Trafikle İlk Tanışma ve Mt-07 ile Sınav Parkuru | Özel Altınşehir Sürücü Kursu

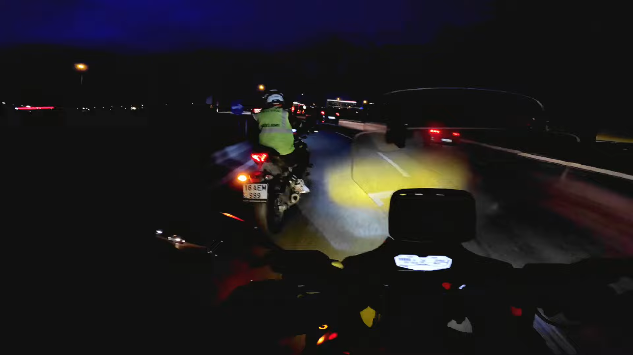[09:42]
Sağ sinyalini ver. Sağ sinyalini ver. Geç sağ şeride. En sağ şeride. En sağ şeride. En sağ şeride. Güzel. Artık sınavın bitti gibi bir şey. Dümdüz devam. Gazımı kapattım. Fren yapmaya başlıyorum. Minik minik frenliyorum.
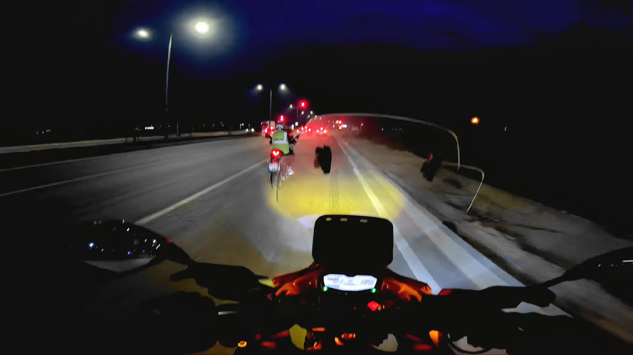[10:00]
Minik minik. Evet, biraz arttır şimdi gücünü. Fren gücünü arttır. Evet, erken bile durabilirsin. Hiç sorun değil. Şimdi al hemen birinci vitese. Kalkış için hazır ol. Evet, ve kalkıyoruz. Haydi. Güzel bir gazla. Şimdi gazını azalt. Tamamen kapatma. Sadece gazını azalt. Yaklaşıyorum, yaklaşıyorum. Fren yapmaya hazırım. Fren yapmaya hazırım. Fren yapmaya hazırım. Şimdi artık gaz vermeye hazırım. Ver gazı. Ver, ver, ver, ver, ver, ver, ver, ver, ver.
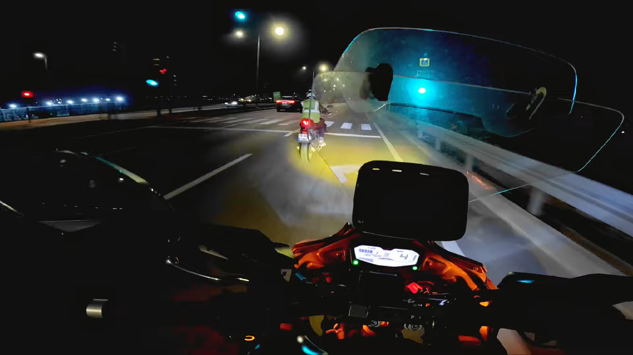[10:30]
Evet, güzel. Ver sol sinyalini. Hızını arttır.
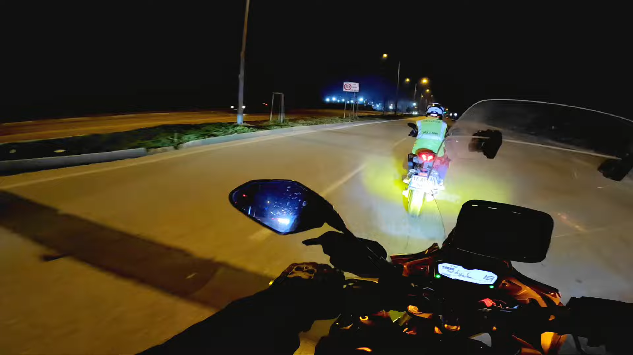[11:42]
Solunu kontrol et. Solunu kontrol et. Müsaitse geç. Evet, geç. Sol sinyalim yanık bir şekilde. Bir sola daha geçiyorum şimdi.
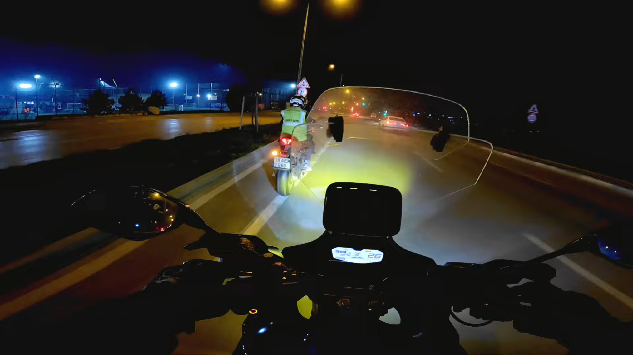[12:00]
Devam ediyorum. Buradaki lamba biraz kısa. Belki kırmızıya yakalanabiliriz. Minik minik böyle devam et ve duruyorum şimdi. Hiç acele etme durmak için. Sert fren istemiyorum. Konmanı istiyorum oraya. Evet. Çok güzel. Çok güzel ve durdum.